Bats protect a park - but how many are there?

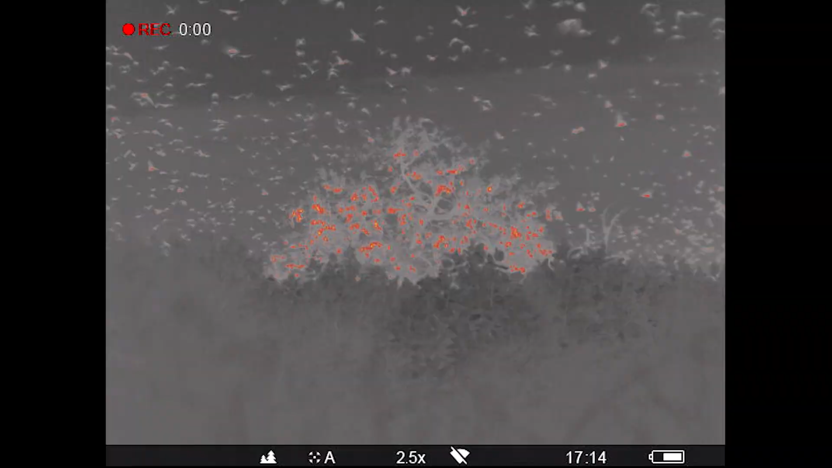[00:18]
Here we're going to explain how these bats help the park and use new technologies to try to figure out just how many there really are.